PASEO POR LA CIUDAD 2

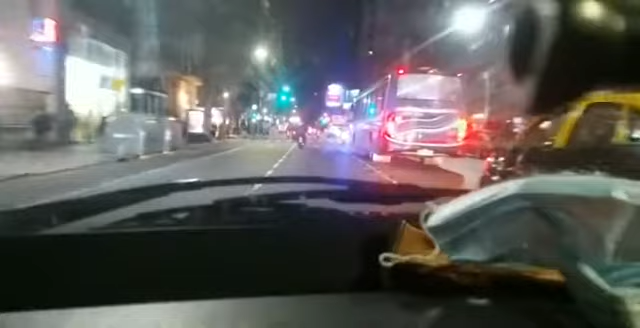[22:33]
Como verán, poco movimiento. no tanto, pero bueno, ahí.
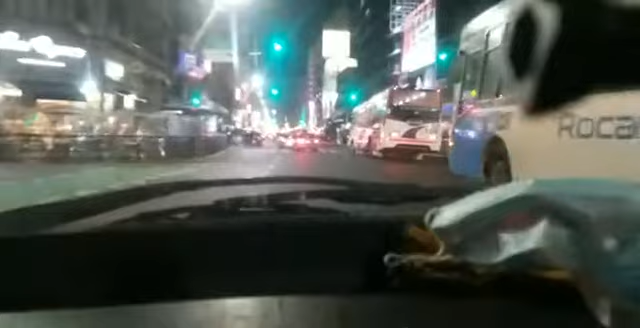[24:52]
Allá a lo lejos se ve el obelisco. No sé si lo pueden apreciar, pero bueno.
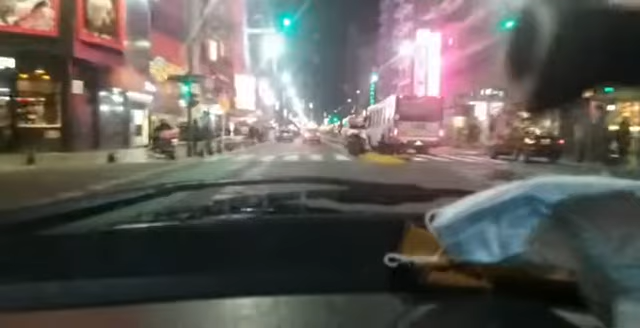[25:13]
Allá a lo lejos aparece algo. Evidentemente está en su lugar.
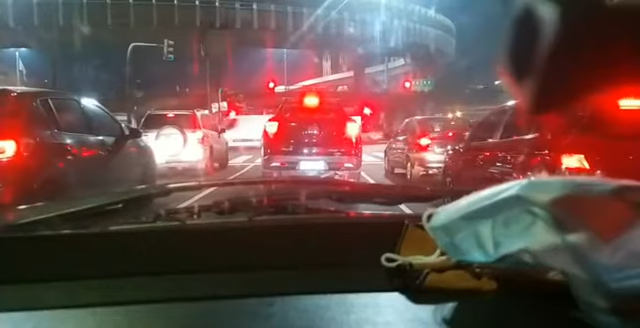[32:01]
La verdad que está tranqui, muy tranqui. Hay movimiento, pero no es el habitual. Se puede conducir tranquilo. Sí. Gracias, Roberto.